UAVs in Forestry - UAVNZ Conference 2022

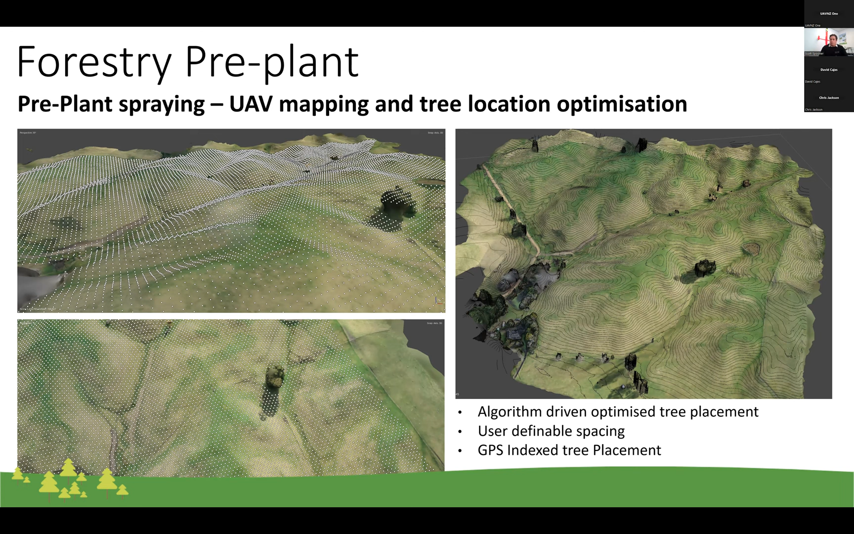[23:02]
And then we've been looking at how can we use the contours of the land to develop flight plans so that our UAVs can plant these trees in the most efficient way possible, because flying up and down hills is not always that great.
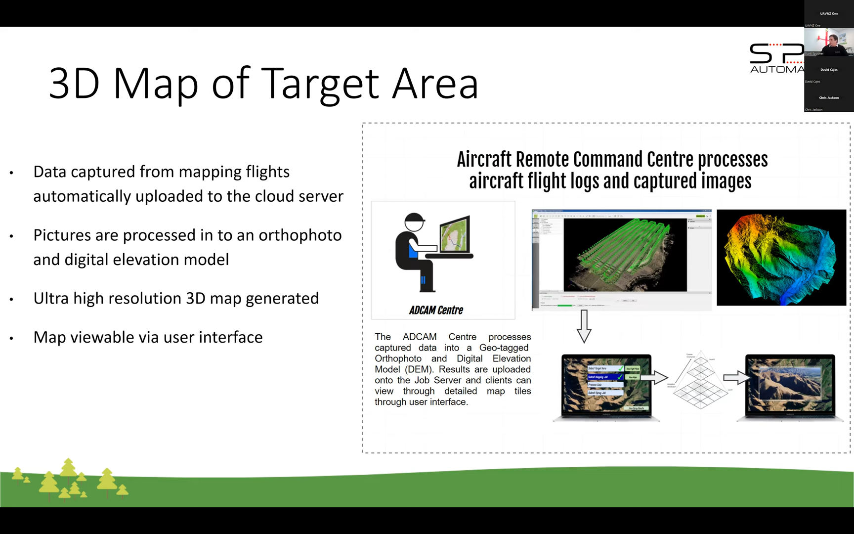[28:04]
We can also provide the map and stuff that we've generated through in tiles to any type of GIS software or viewable software that you require.
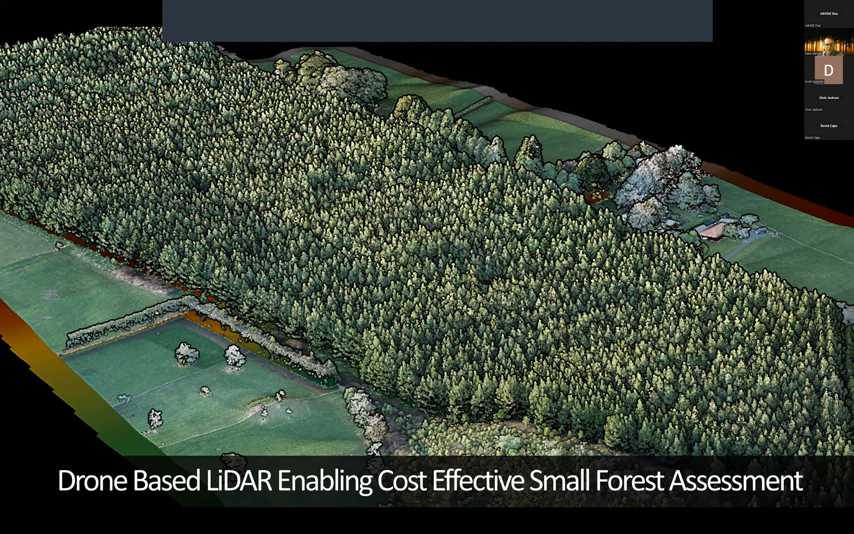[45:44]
very quickly flown with drone-based LiDAR, as opposed to the mobilisation cost of a large fixed-wing mobile scanner. So if we extract that data and analyse it, you can see that we can actually go through and detect each of those individual trees, allows us to do that stock take, that what we call a resource inventory of that forest, and subsequently evaluation for either harvest or for sale.
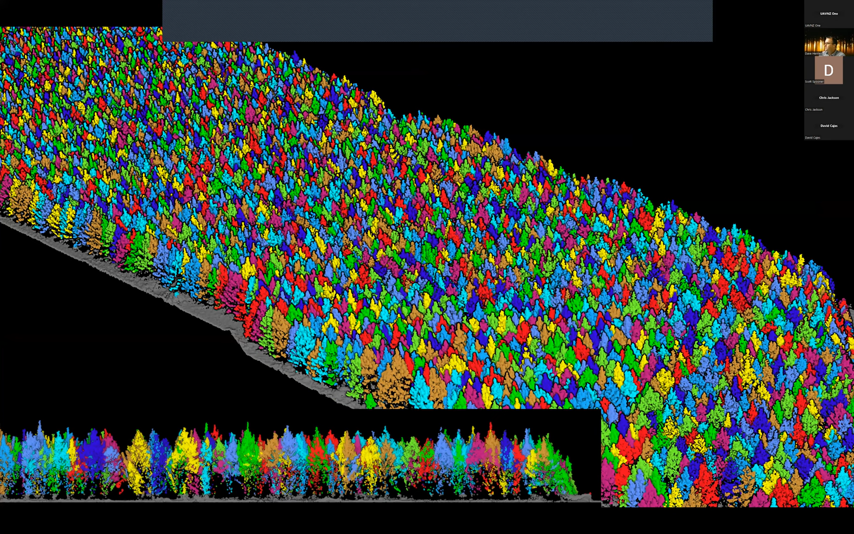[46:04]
Pretty neat, we're seeing some of these drones sort of reach below the canopy as well.
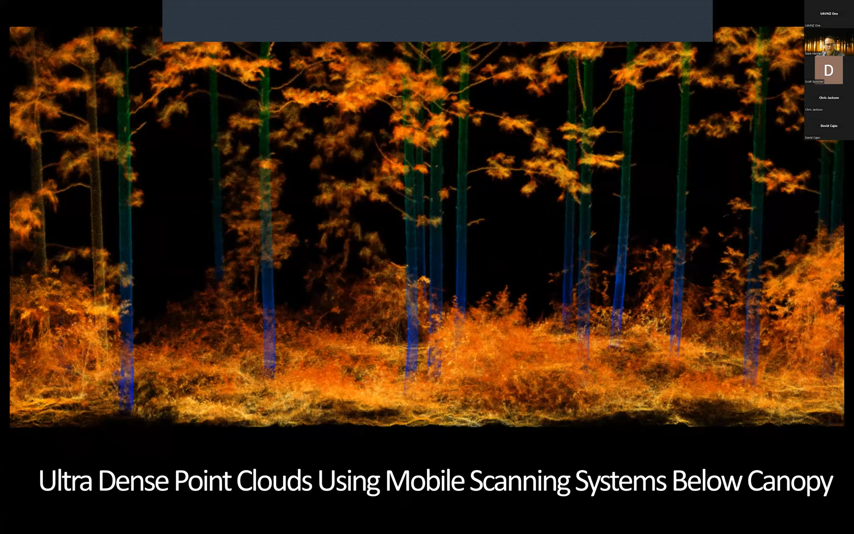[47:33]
And certainly what it gives us is incredibly rich data. So this is an example of a small survey plot being scanned from within the canopy. And we're really looking forward to, you know, continuing to evolve the use of drones, not only from above, but from within as well.
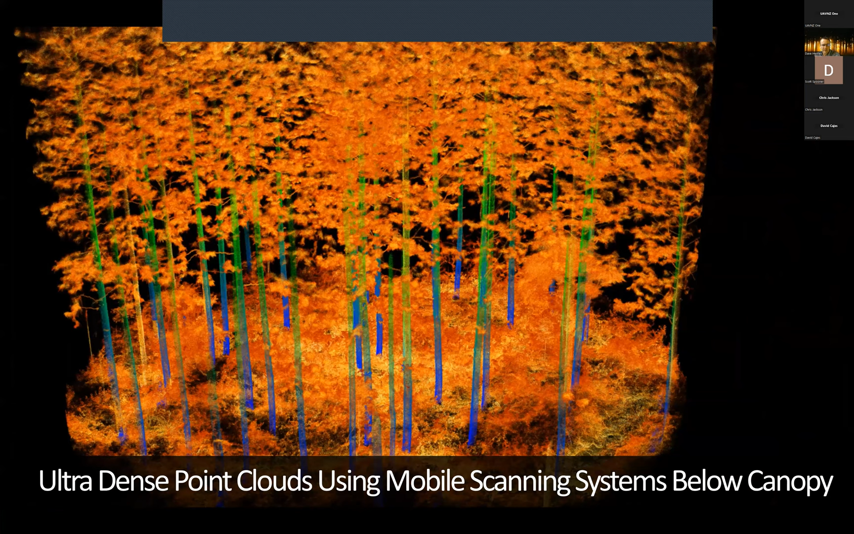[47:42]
This kind of data is exactly what we need for the purposes of forest valuation and the resource assessment. And so it's critical to that next phase of actually delivering those forest and wood products to the customers.
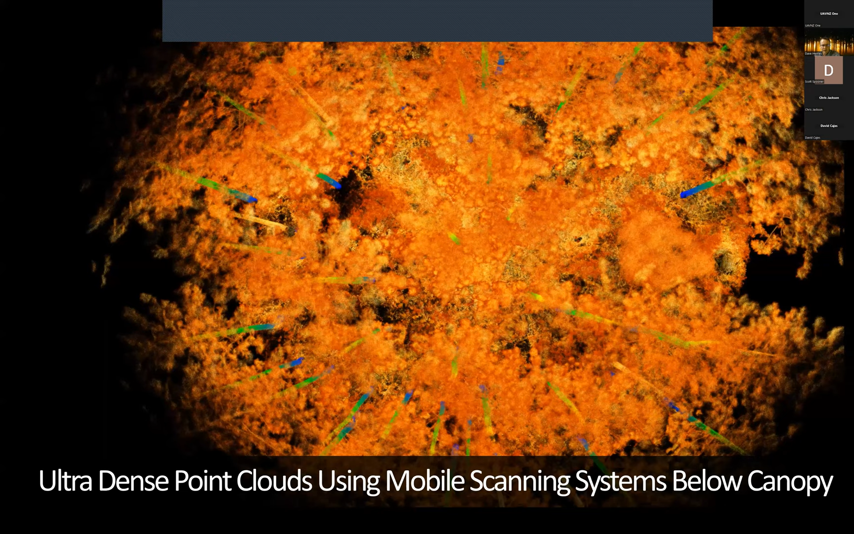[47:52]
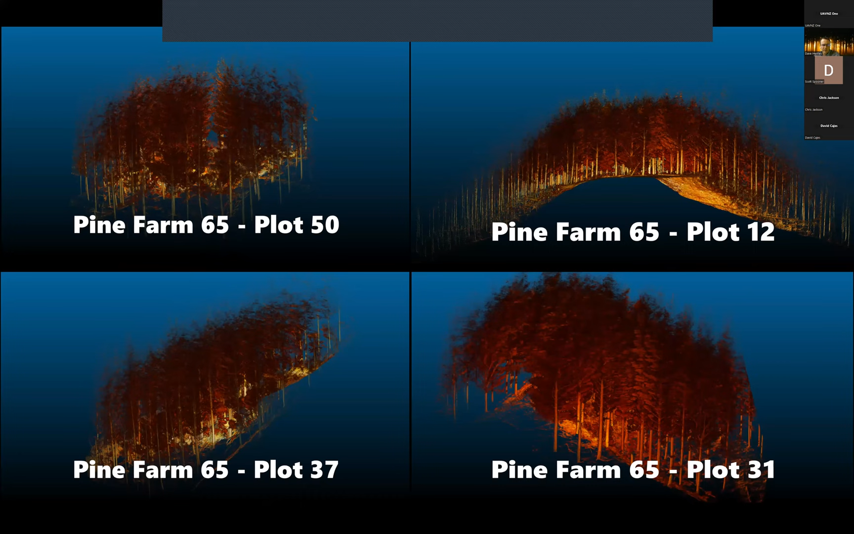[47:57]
So we can see that, you know, across a whole range of varying forest types,
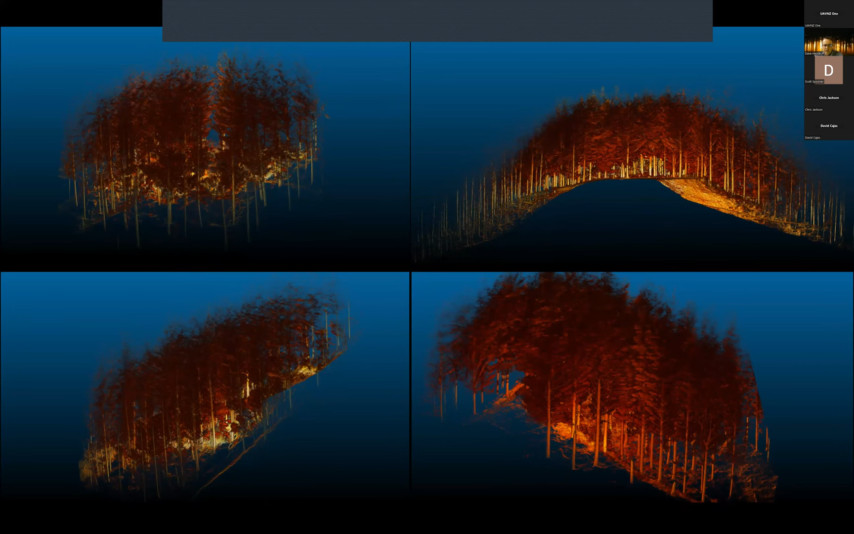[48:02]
this kind of information's just invaluable, really. And again, just taking the people off the ground, out of the blackberry,
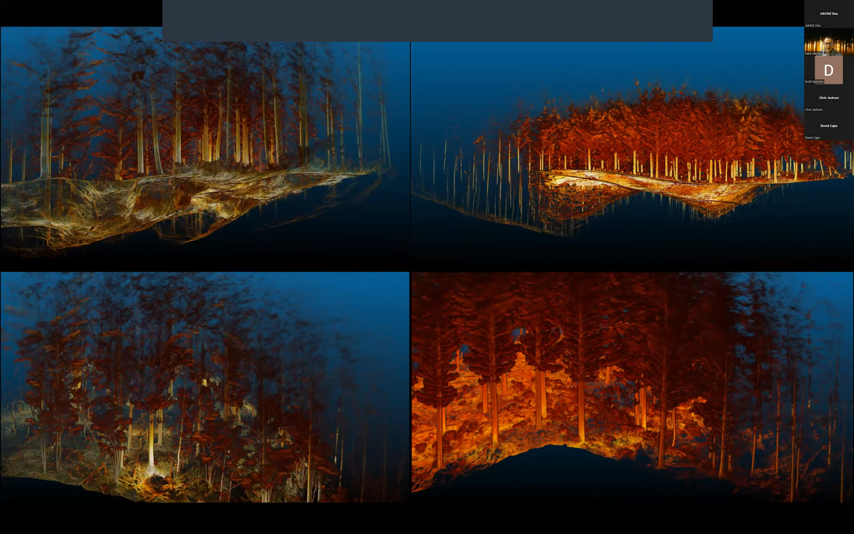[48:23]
and it's really about sort of introducing,
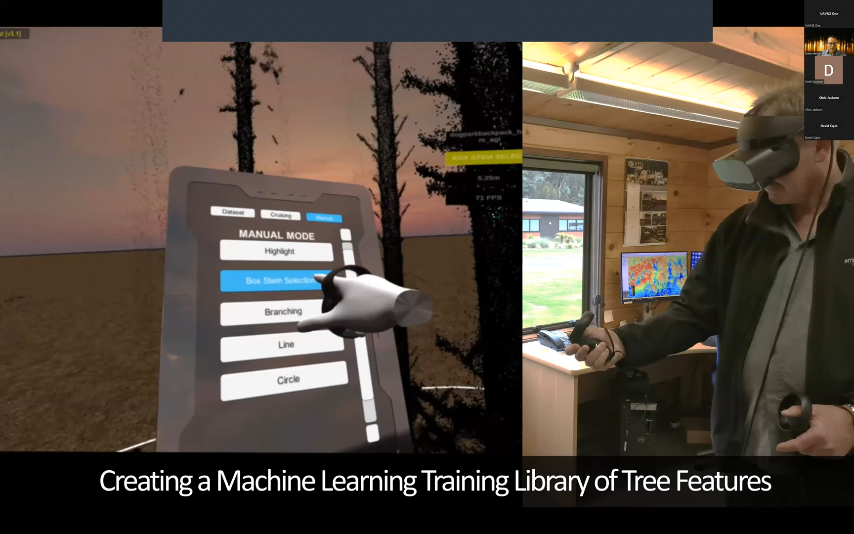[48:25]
you know, these smarts of AI, machine learning, and so on, putting them into environments where, in this case, virtual reality,
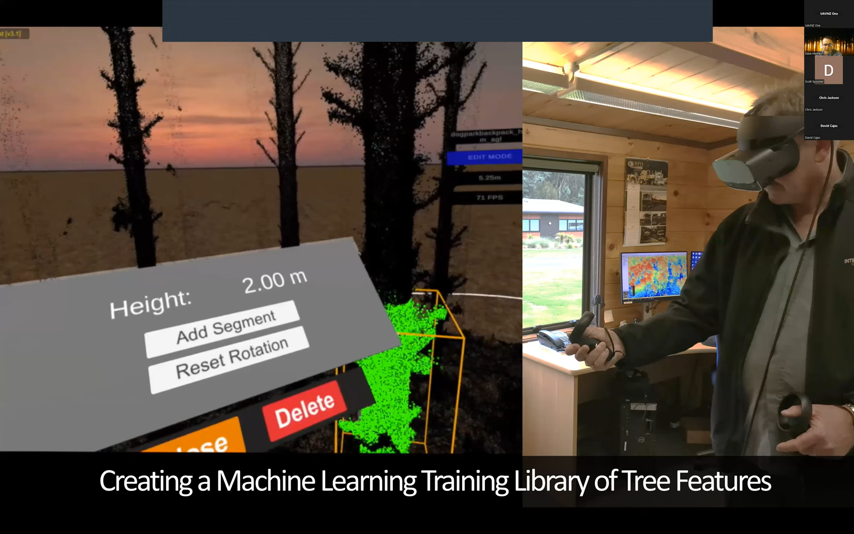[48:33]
where people can assess that data coming off those drones, and sort of, again, move them out of the forest, but still get the same answer that we need in terms of the data.
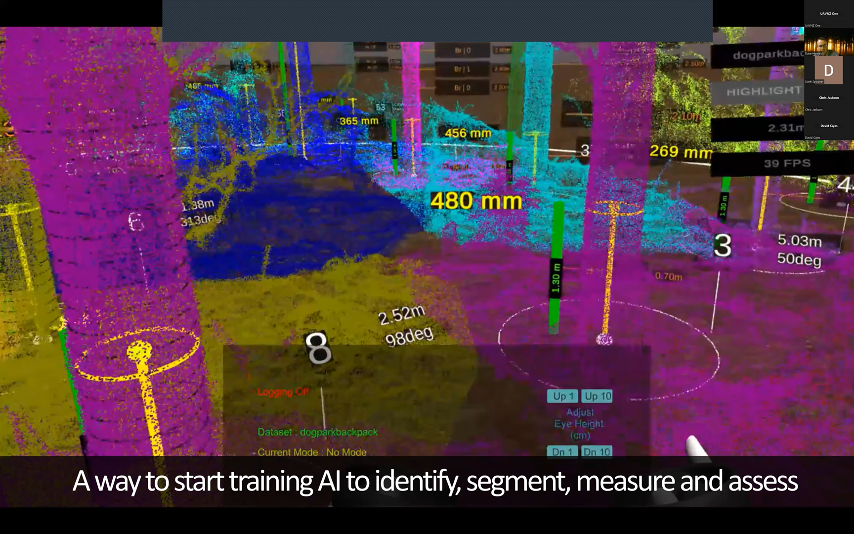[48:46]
So here's an example data set of one of our foresters wandering around the forest,
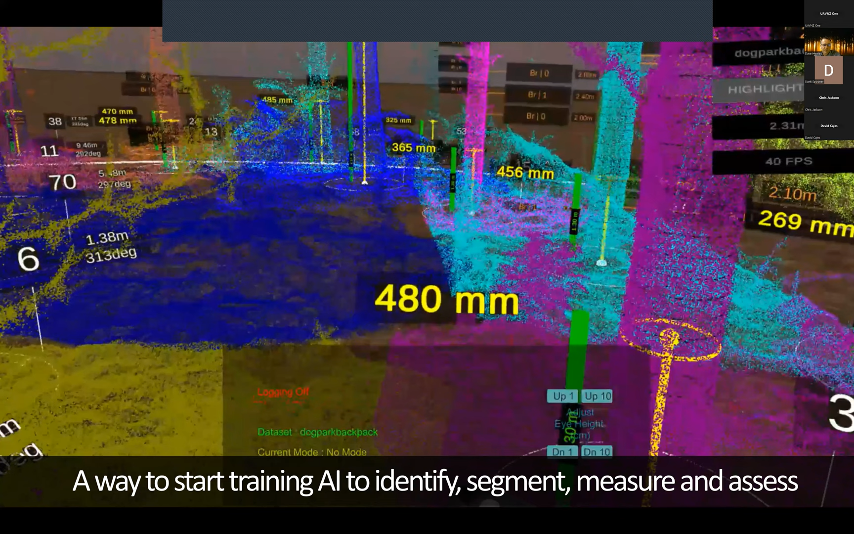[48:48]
assessing the diameter of the trees,
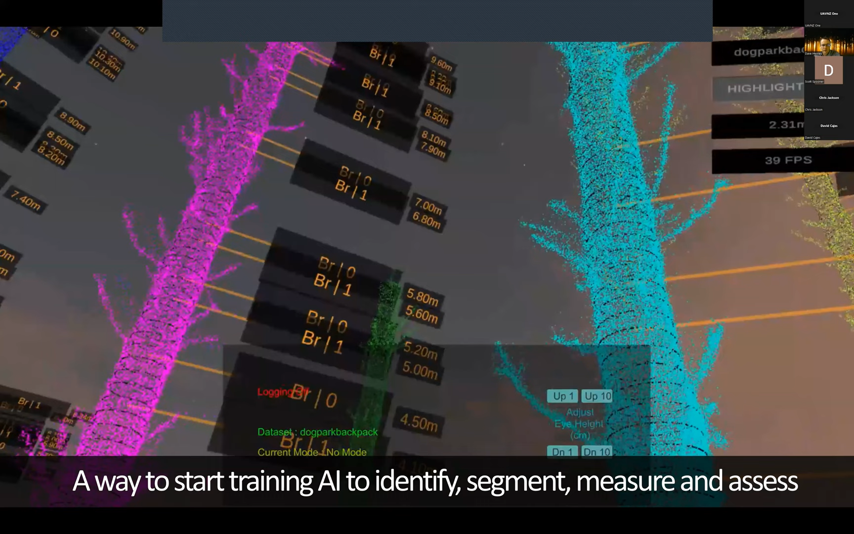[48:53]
the volume of the extractable wood products, et cetera, from that kind of data.